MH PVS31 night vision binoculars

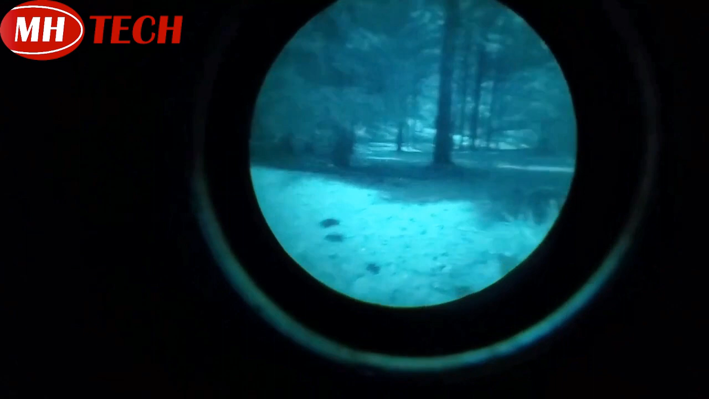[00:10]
has very clear images and clean images right it's color white phosphor yes you can see the dog very clear image technology is focusing on research and producing net vision devices